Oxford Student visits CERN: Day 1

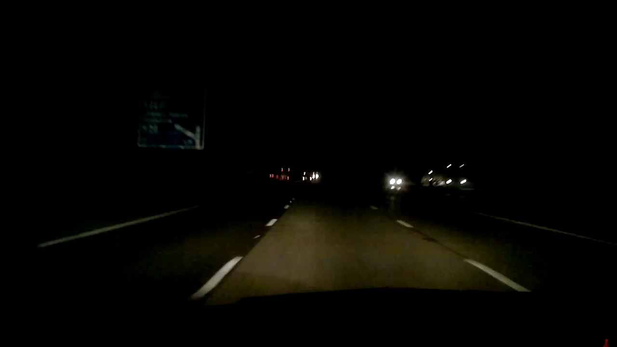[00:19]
So I grabbed all my things and into the early hours of the morning we drove or rather my dad drove but unfortunately you can't see him because it was too dark for my camera to pick up that he actually was there.